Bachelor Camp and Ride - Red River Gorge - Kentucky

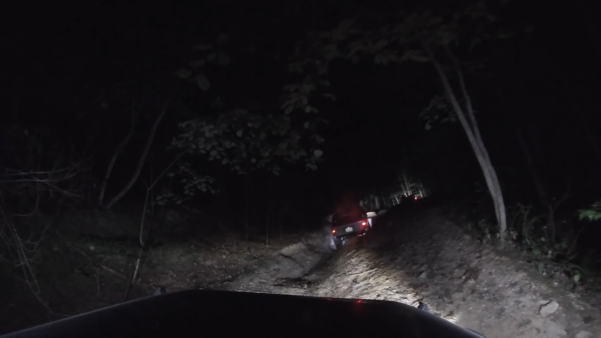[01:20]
AJ's out there smacking the grill. Well, if you weren't used to wheeling, there we go. This is about to be it, huh? Wheeling. All right, we're wheeling.
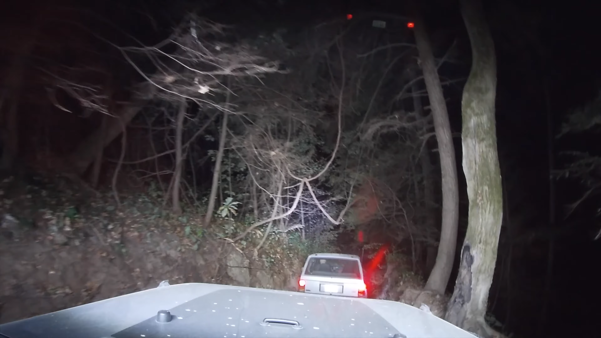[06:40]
This next clip is a great example of how video just doesn't do it justice. You can hear my brakes moaning. Shows you how steep it really was.